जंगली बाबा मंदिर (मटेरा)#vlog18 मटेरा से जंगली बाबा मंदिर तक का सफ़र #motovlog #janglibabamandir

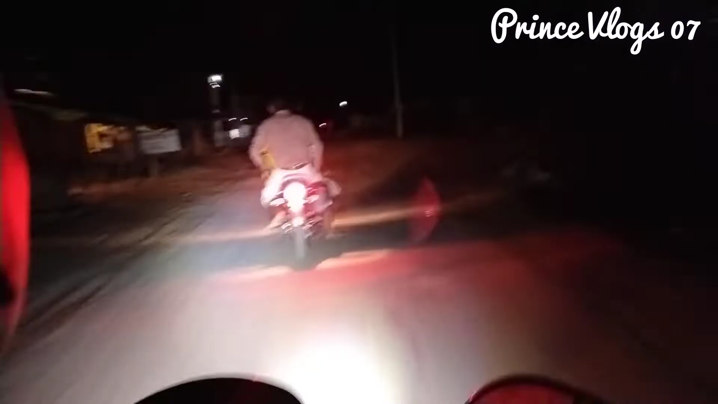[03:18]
यह लोग 4 बज़े गाड़ी से जार हम देखएंगे गाड़ी से लाट वीज जला जा
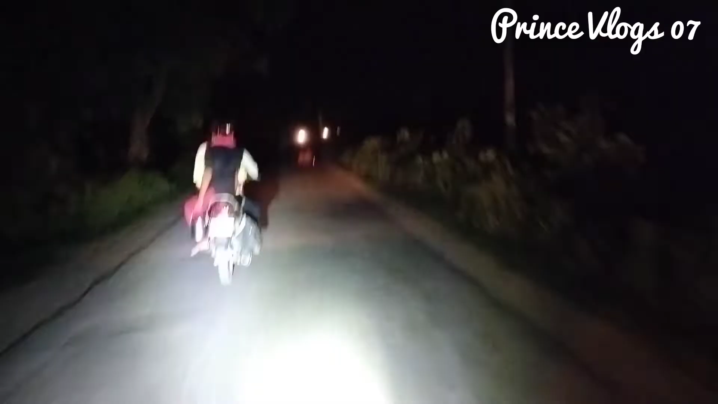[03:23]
जंगली बाबा यह मानता मानते हैं लोग और हम आपको पूरा दिखाएंगे जंगली बाबा पड़ता कहाँ है और यह कैसे क्या कि यह कुछ महिलाएं जा रही है
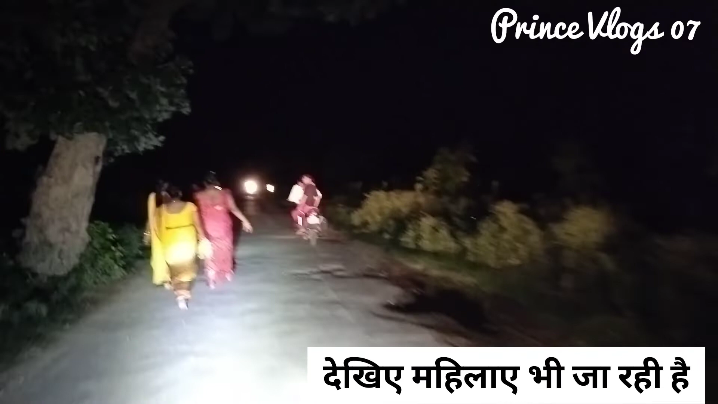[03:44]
तो जब निगलों पर ले बात इतनी करते हैं बसाब देखा रहे हैं कि ना सरथा है अपमान के लिए तो जब सावन चलता है तो फूरी रोड जाम रहती है इससे पहले यह रोड इतनी टाइम इतनी
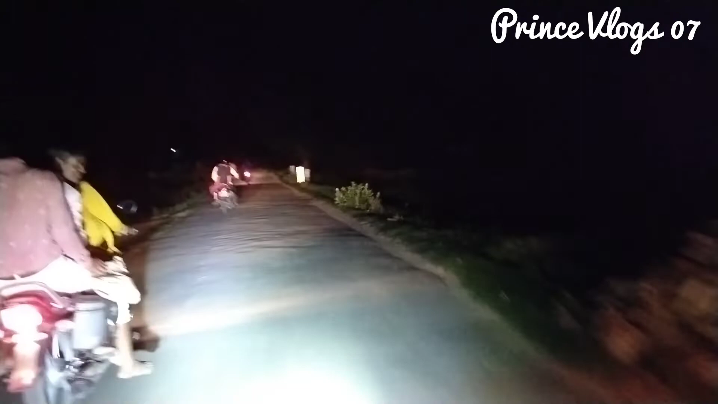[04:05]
जाम नहीं रहती है और बाइक आती जा रही है और अभी जाते जाते हैं वहां पर इतना हुआ है तरही पगलने में पिटोल पंप है
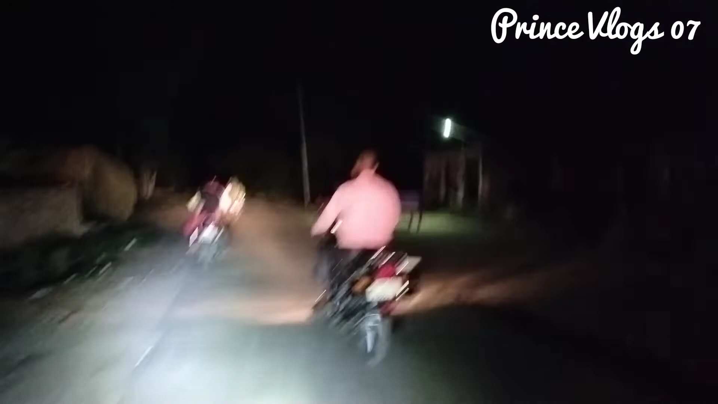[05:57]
देखिए कि चार बजल है तो समझ लीजिए कि जब इतनी सुबह इतने लोग है तो फिर जैसे जैसे अगर चार से पाँच होता जाएगा तो कितने लोग आते जाते रहेंगे अंधाजा लगई है कि आखी से इतने लोग है जाना वेडियो
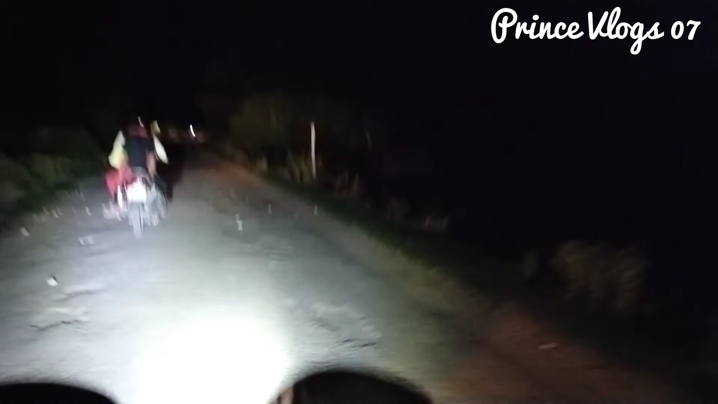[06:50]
रास्ता आपको दिखाते जा रहे हैं और जब आप